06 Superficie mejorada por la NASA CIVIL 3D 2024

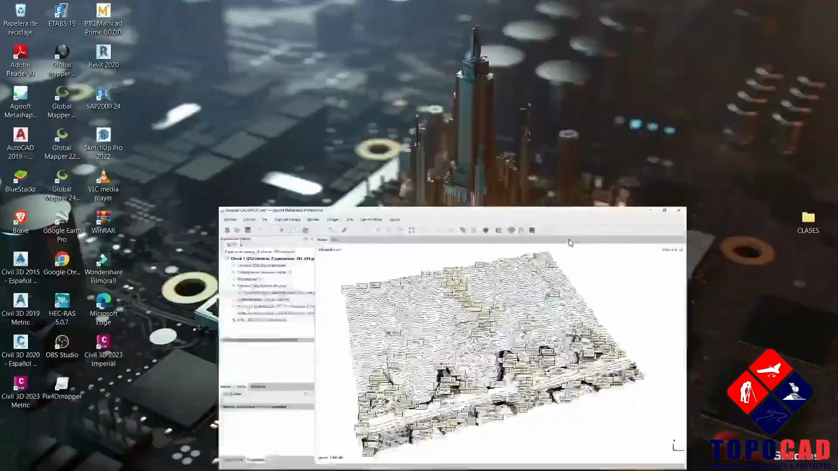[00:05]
A diferencia de lo que se utiliza acá, vamos a ocultar.
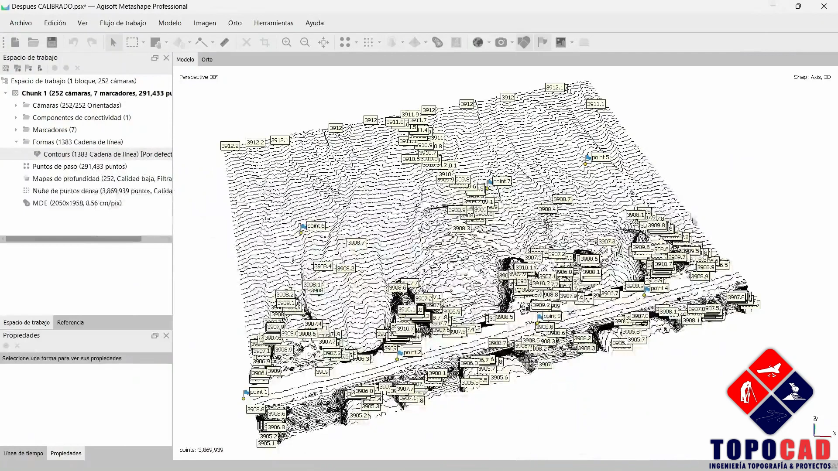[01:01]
Muy bien, entonces vamos a iniciar con lo que es el modelo digital de elevaciones. Esto lo vamos a minimizar.
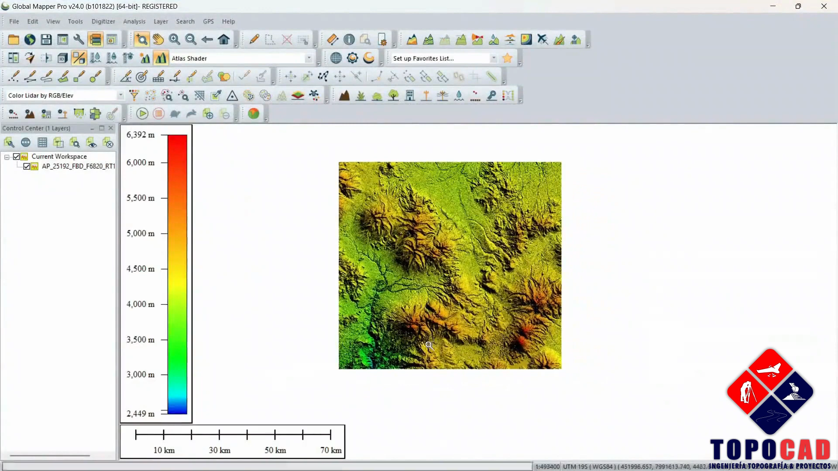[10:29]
De modelo digital de elevaciones. Similar a lo que habíamos generado. Acá.
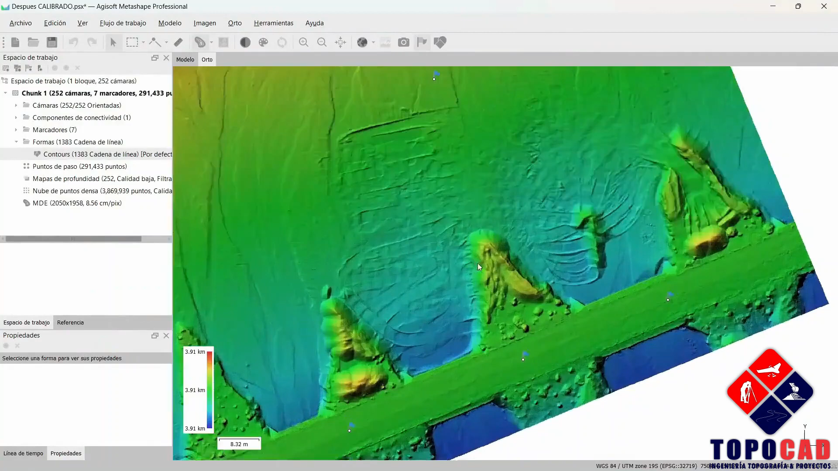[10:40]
Como lo ven. Es muy similar. Muy bien. Ahora vamos a ubicar lo que es.
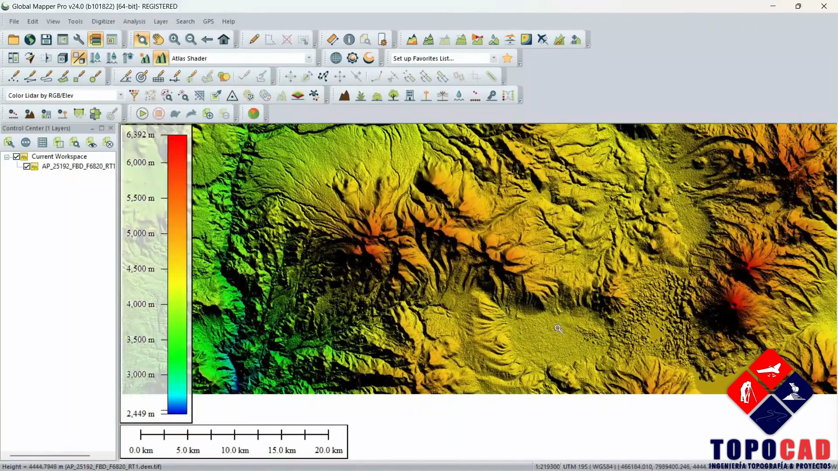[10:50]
Donde se encuentra nuestro proyecto. Vamos a buscar.
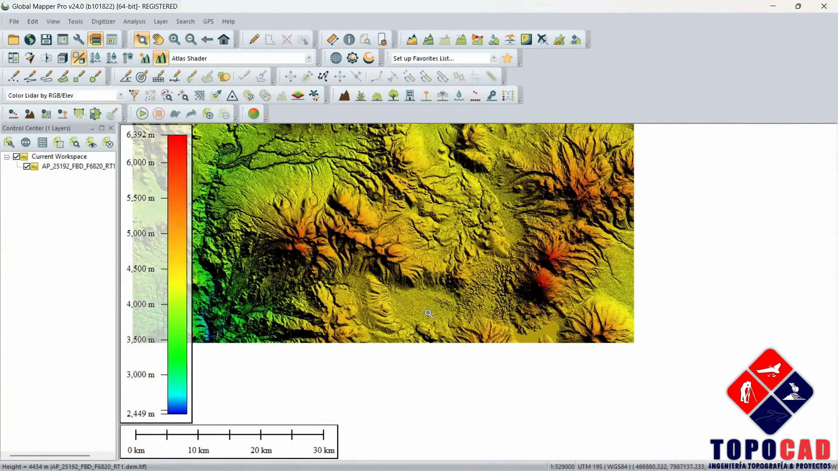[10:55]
Donde se encuentra. Creo que estaba acá. Es esto. Acá se encuentra nuestro proyecto. Como podemos ver. Algo la resolución. Un poco. Se define. A lo que es la superficie actual. De lo que es. El terreno. Vamos a irnos a lo que es el otro. Lo que ha cargado. Mediante. Página web. Que nos ofrece Google Earth. Global Mapper.
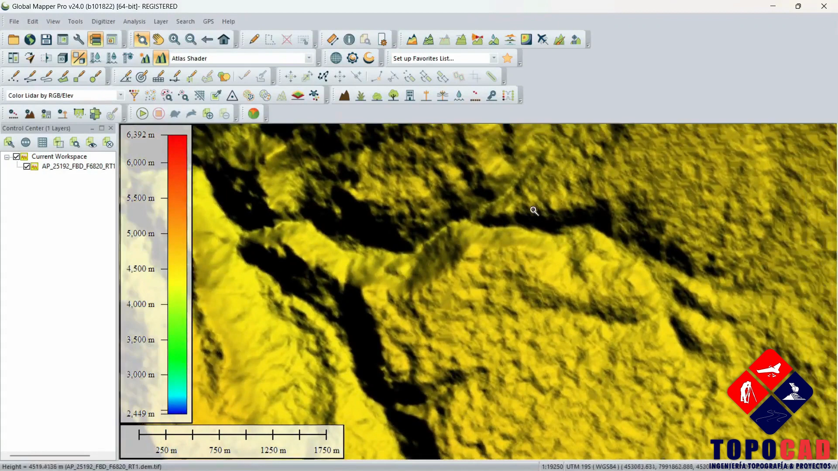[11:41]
Que ya es un poco. Más definido. Lo que son los taludes. De las cuencas. De los ríos. Entonces. Generaremos. Las curvas de nivel. De este sector. Vamos a generar. De acuerdo. Al polígono. Vamos a irnos acá. Entonces. Vamos a irnos a File. Vamos a importar. Lo que habíamos generado. Google Earth. Este polígono. Para delimitar. Nuestro área de interés. Para eso. Nos vamos a ir.
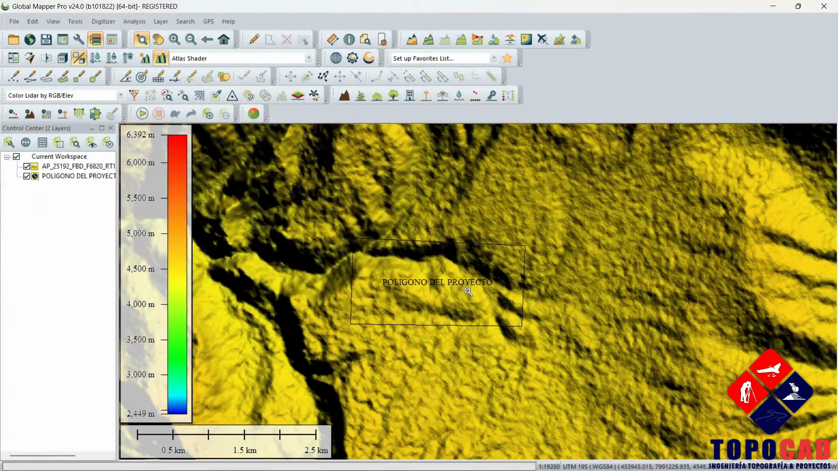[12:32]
Acá nos encontramos. Lo que es. Nuestro proyecto. Vamos a generar. Las curvas de nivel. En este sector. Como habíamos generado. En el otro. En el otro método. Vamos a irnos acá.
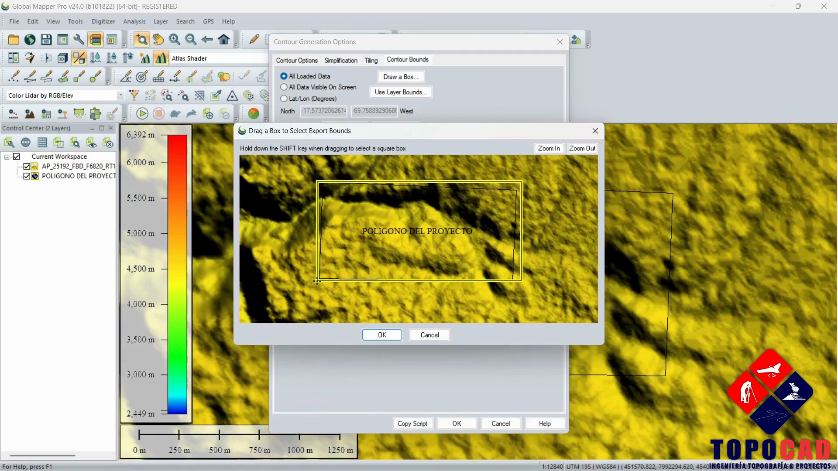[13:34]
Si se equivocan. Pueden corregirlo. Otra vez. Y listo. Ok. Y ok. Voy a esperar. A que me genere. Las curvas de nivel. Acá. Se puede apreciar. Un poco. Más definido. Lo que son. Las curvas de nivel. Entonces. Vamos a irnos a file. Vamos a irnos. A exportar. Exportamos. En este formato.
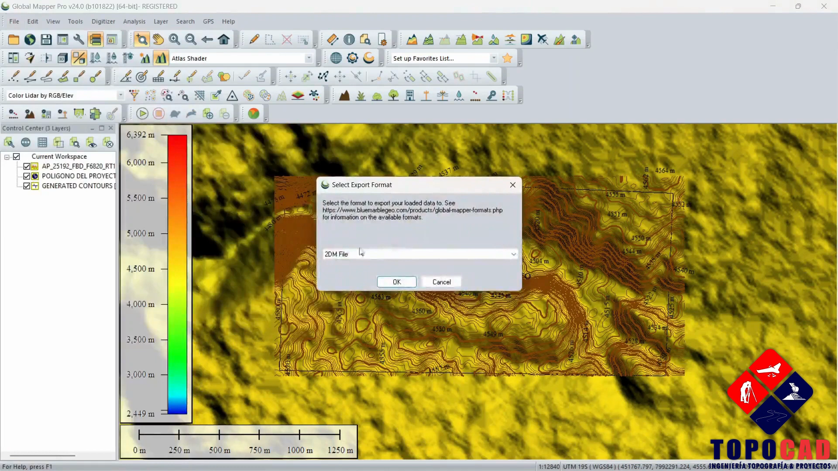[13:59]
Vamos a irnos acá. Y seleccionamos. El DW. Selecciono. Acá no modificamos. Nada. Le indico.
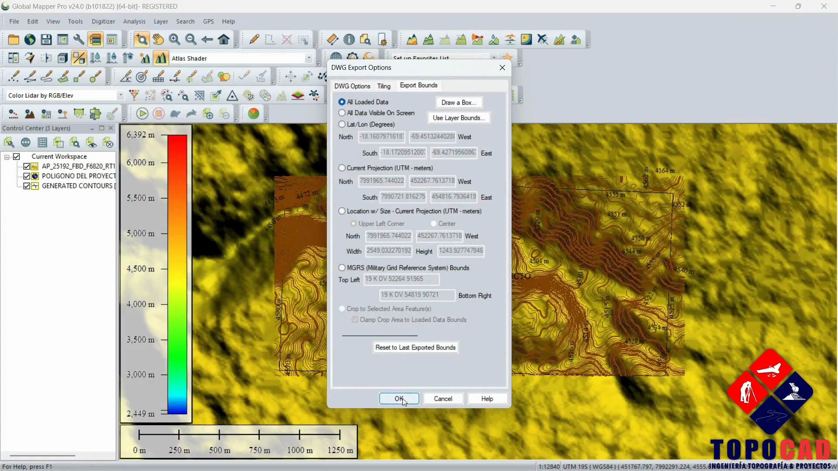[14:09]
Ok. Y me pide. Donde va a guardar. Este. Esta superficie. Yo le voy a indicar. Esto. A partir de.
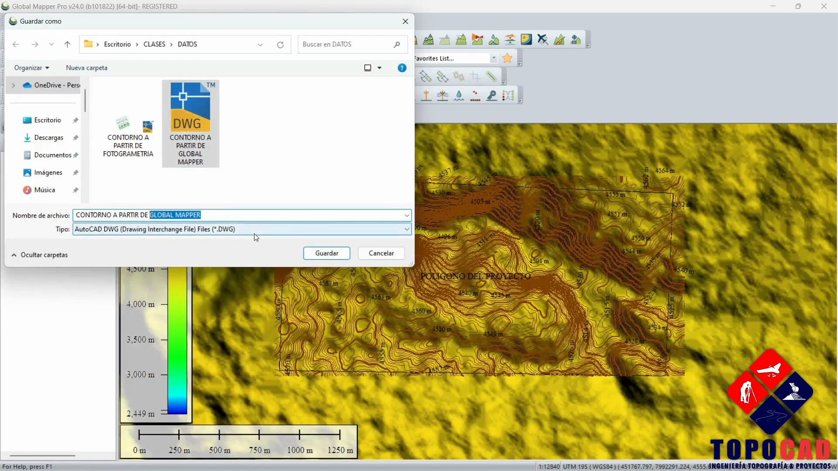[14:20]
Modelos. De la NASA. De esa manera. Lo vamos a guardar. Ok.
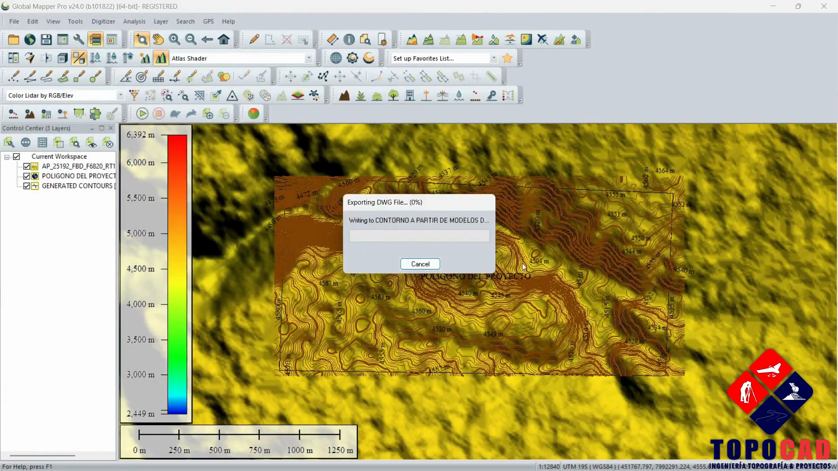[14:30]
Muy bien. Vamos a minimizar. Y vamos a buscar.